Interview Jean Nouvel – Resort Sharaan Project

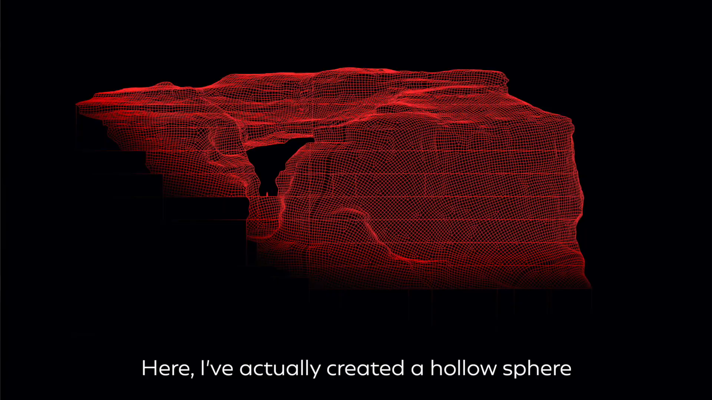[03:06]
Là, j'ai créé une sphère, en fait, qui est creusée.